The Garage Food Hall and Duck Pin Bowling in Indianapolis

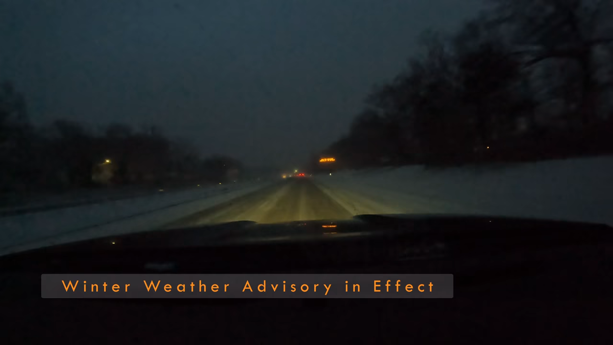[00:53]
So with the winter weather advisory, we decided to stop and get coffee so we can be extra focused on the road.